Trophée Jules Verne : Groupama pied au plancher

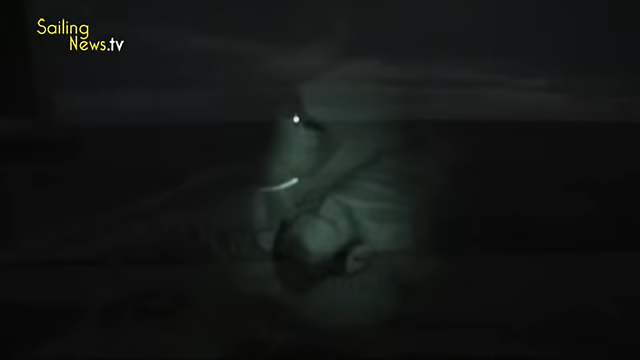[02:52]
Le quart de stand-by, c'est une nuit tranquille. On voit qu'il peut bien se reposer.